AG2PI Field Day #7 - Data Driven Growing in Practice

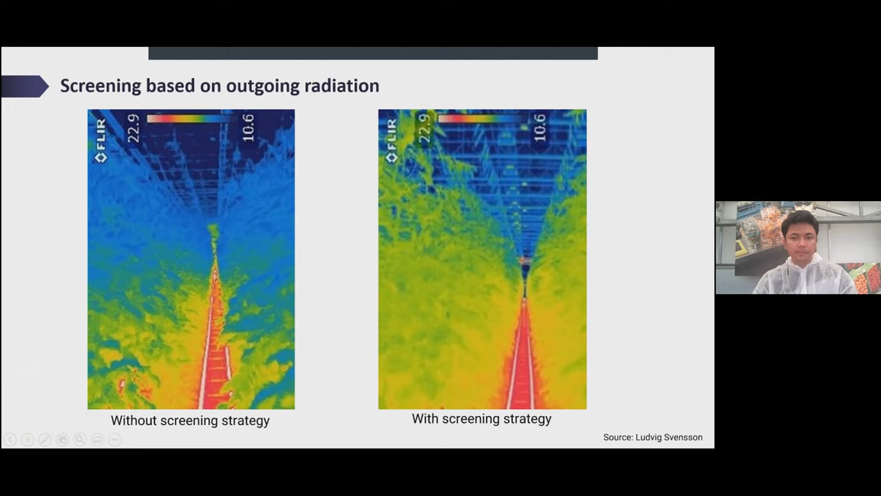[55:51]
yeah it's too warm the greenhouse basically in case uh you are not aware yeah and that's why the difference between the top and the bottom part is very high okay uh still we are talking about screening and this is actually just a random data that i took